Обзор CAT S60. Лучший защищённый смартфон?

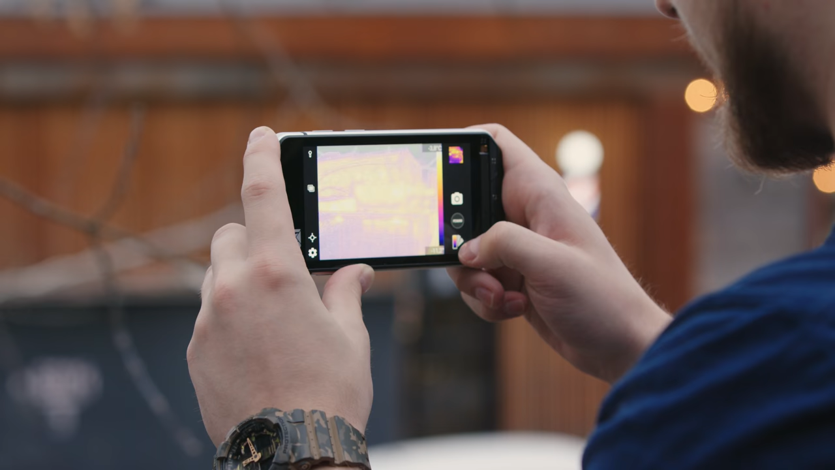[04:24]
Естественно, можно делать фотографии с разрешением 640 на 480 точек, а также снимать видео.
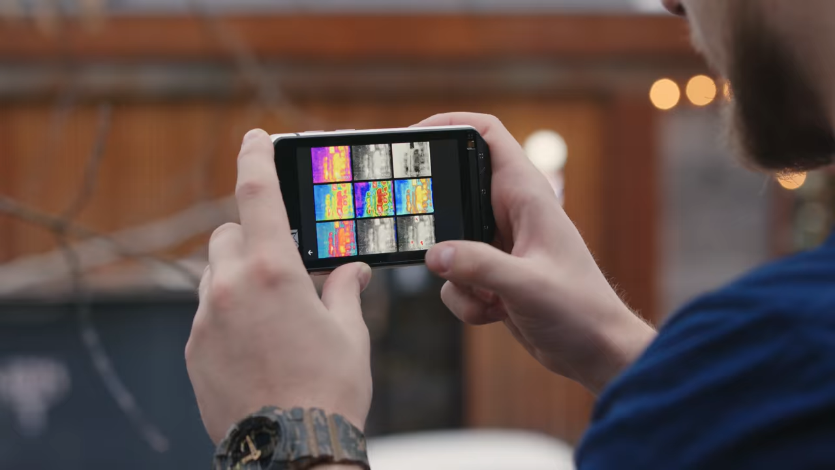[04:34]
Включается режим в настройках камеры, после чего на экране видно изображение,
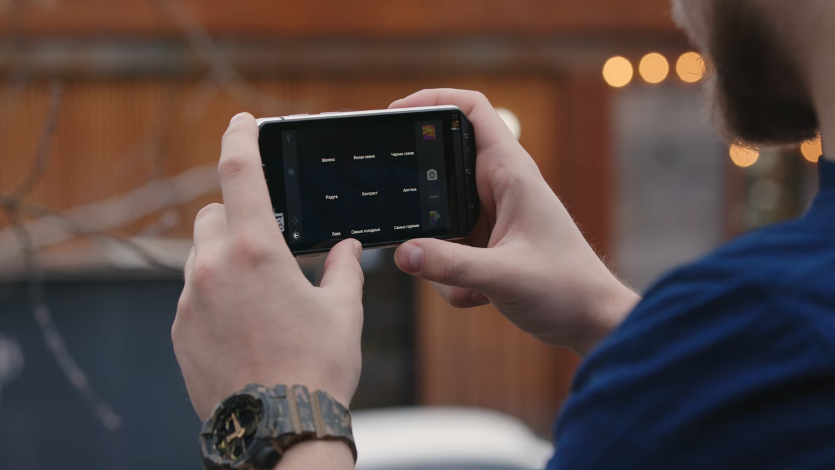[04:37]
полученное в инфракрасном диапазоне и величины температуры в разных участках кадра.
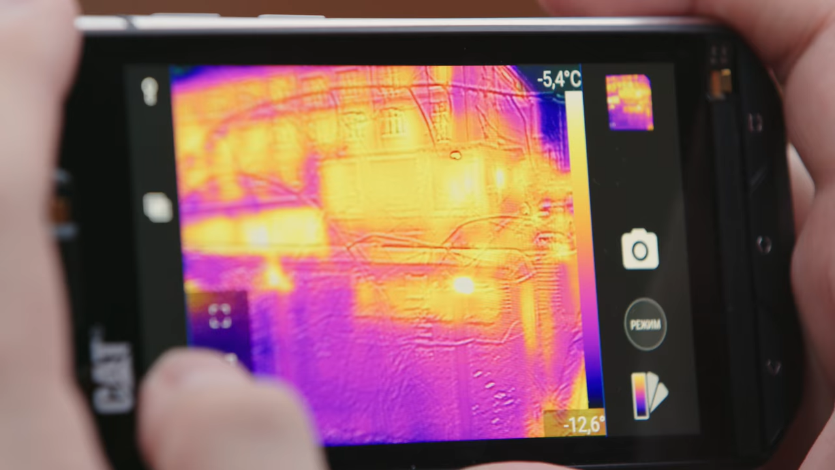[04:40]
On screen: scale top -5.4°C
Рядом есть шкала для большего удобства.
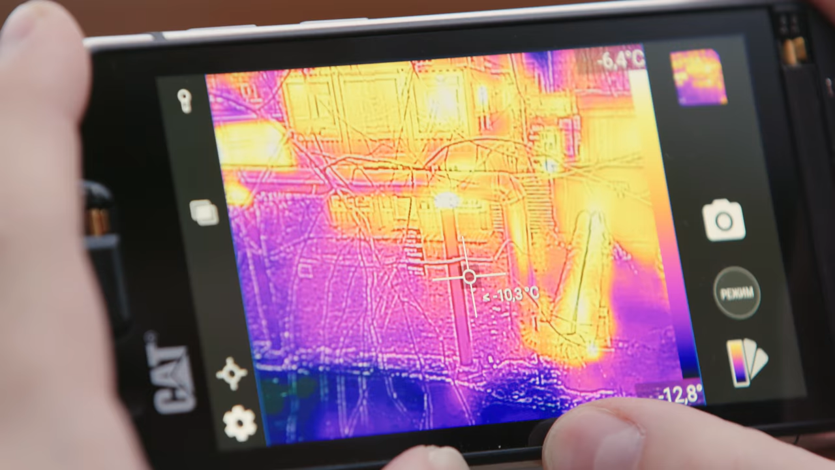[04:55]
On screen: spot -10.3°C, scale top -6.4°C
Вот как это выглядит на практике.
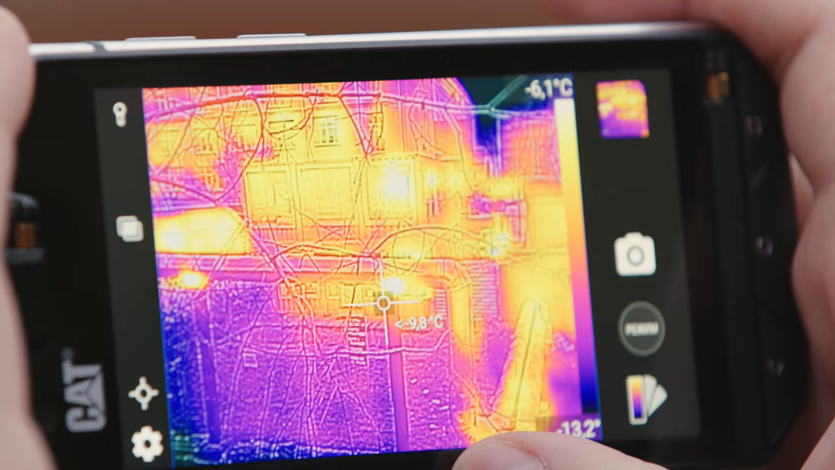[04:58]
On screen: spot -9.8°C, scale top -6.1°C
Вы, например, где-нибудь на судне и вам нужно посмотреть, не перегрелся ли мотор или еще чего.
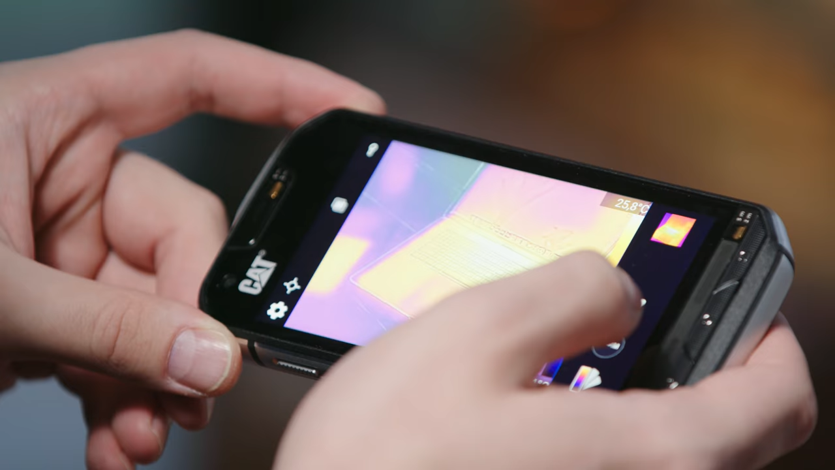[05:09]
Применим такой сценарий к любой вещи, выделяющий тепло.
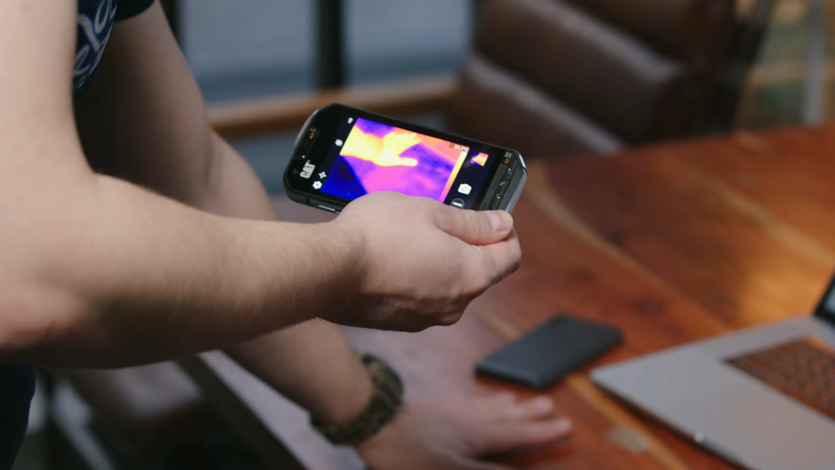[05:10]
Даже если руку к столу приложить и тут же убрать, будет виден тепловой след.
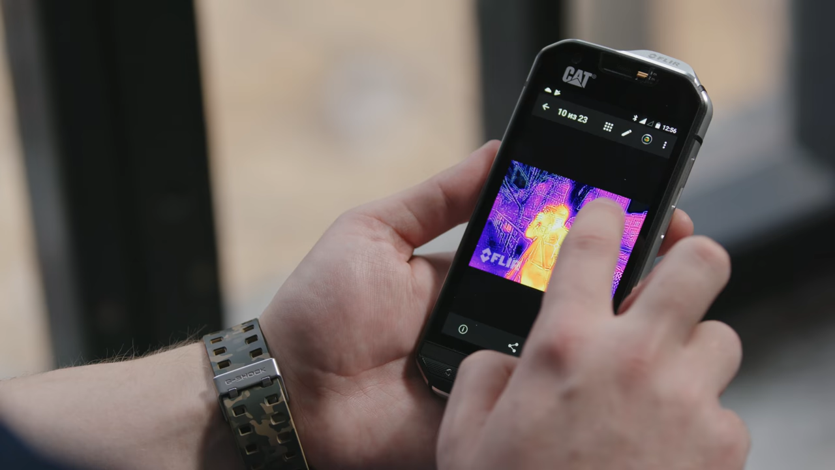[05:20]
Просто смахиваем вверх или вниз, чтобы посмотреть на обычную фотографию и в обработке сенсора.